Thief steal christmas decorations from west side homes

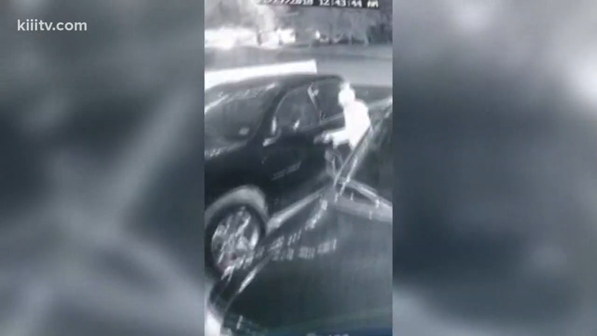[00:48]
At about 1130 the previous night, a truck pulled into the cul-de-sac on Eastgate Drive and a man with a beard, wearing a hoodie and a beanie approached the house.